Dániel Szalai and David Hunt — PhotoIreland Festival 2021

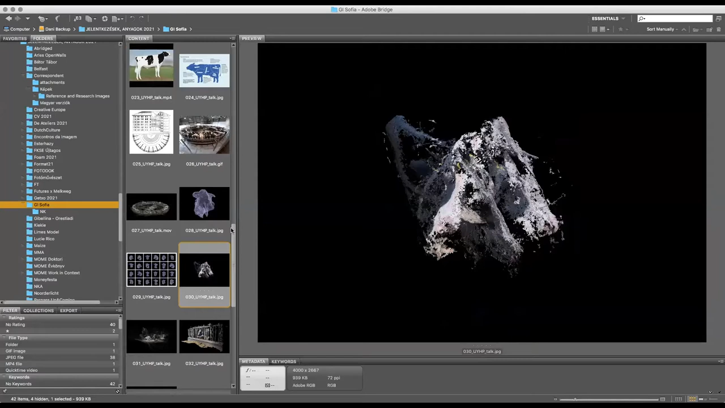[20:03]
Now we can see the portrait of the cow, Manon, I think her name. Okay, and then we have that. This is the dense cloud image. So I really like this way of representation because I think it reflects with this kind of virtuality, that it's a cloud of data, let's say. So you can, and I had this idea that these kind of softwares are basically dealing with animals and in a way, in a manner similar to this